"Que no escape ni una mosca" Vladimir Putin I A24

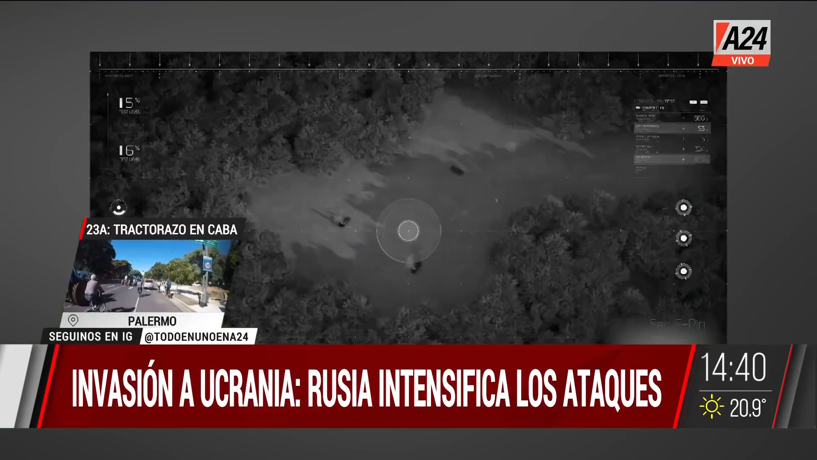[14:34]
miren miren allí están los distintos objetivos y esto es la manera en la cual funcionan por supuesto los drones y para el objetivo por el cual están siendo utilizados por esta la tecnología